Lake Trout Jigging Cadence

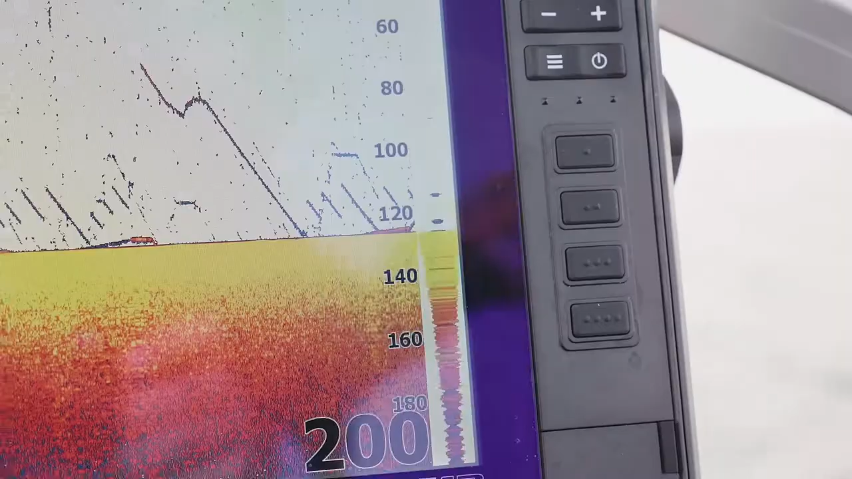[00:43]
The second that a fish mark shows up I'd like to run my reel really quick and if I can get reaction out of that fish and it starts closing in I'll add even more speed and a lot of the times it's about as fast as you can reel as the speed that triggers that fish to bite. So there's a little bit different timing to it also if that fish closes in and then you start
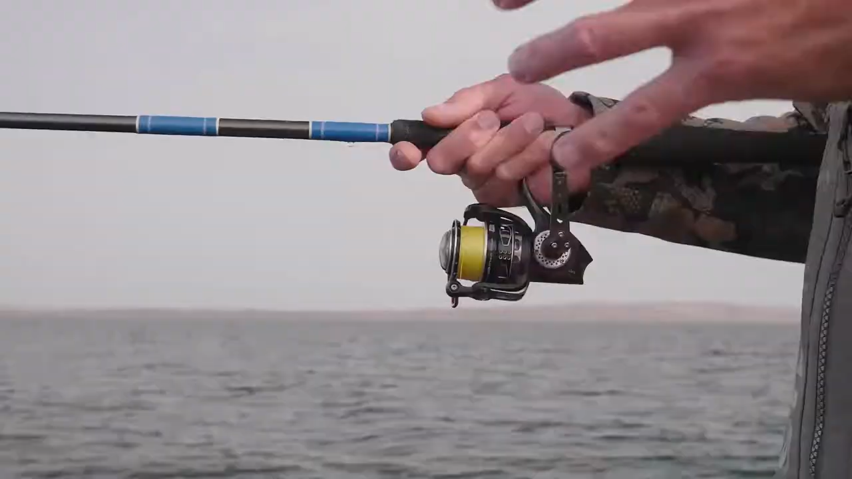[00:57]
getting a little distance away from it that's when I open up the reel let the bait free fall as fast as it can watch the fish
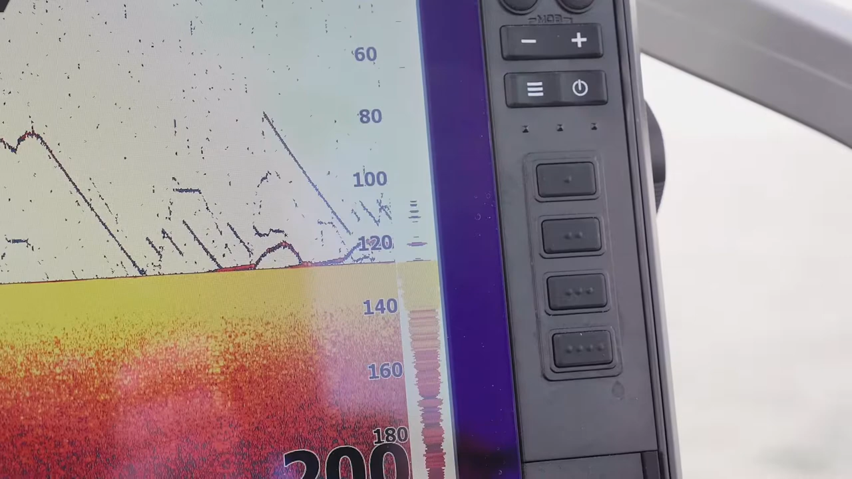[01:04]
follow it down and then the game of takeaway starts again and I start reeling it away again.